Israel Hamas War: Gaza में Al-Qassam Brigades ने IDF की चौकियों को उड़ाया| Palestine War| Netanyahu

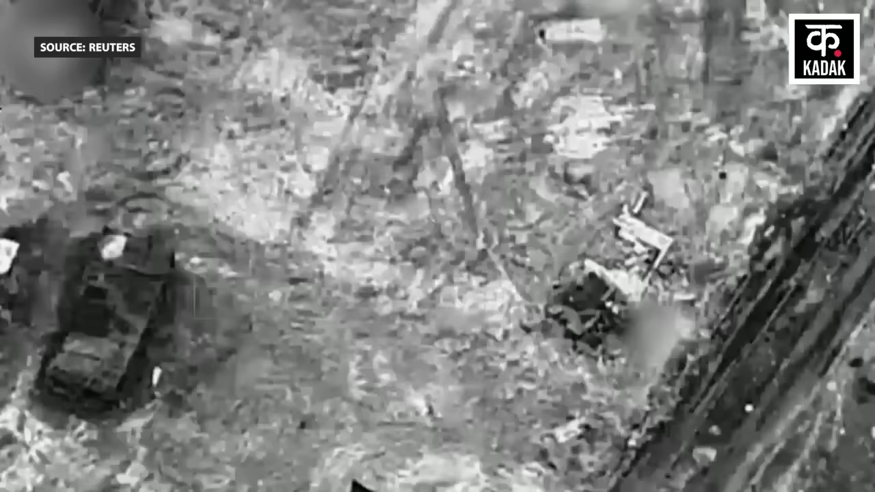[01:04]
अलकासिम ब्रिगेड ने एक ड्रोन फुटेज जारी करके इस हमले की पुष्टी की है।